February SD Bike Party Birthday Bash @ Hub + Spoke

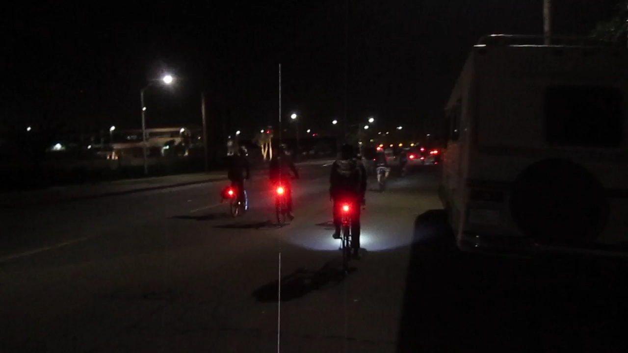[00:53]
Hooked in with Hub and Spoke's birthday bash. And see the light over there? That's Hub and Spoke. There goes one more rider. I didn't get to make it on the video. All right. San Diego bike party.